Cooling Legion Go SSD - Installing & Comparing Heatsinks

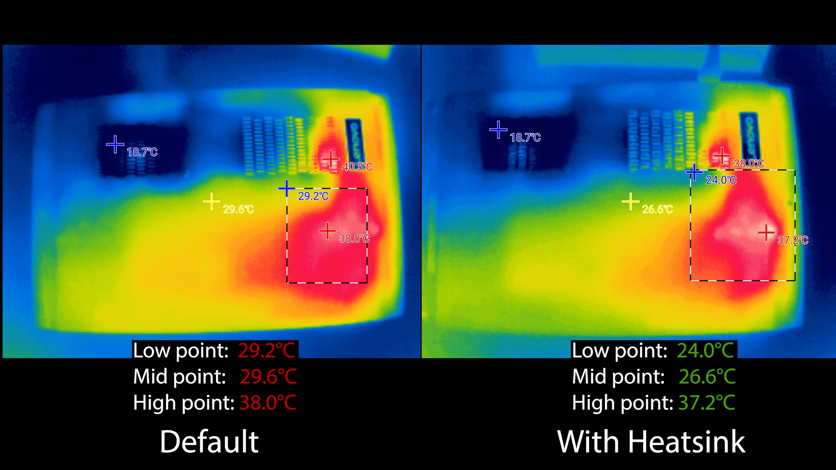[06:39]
It's clear that the surrounding area is cooler as well making it a win-win situation. So now let's move on to the cyberbank one hour gameplay test.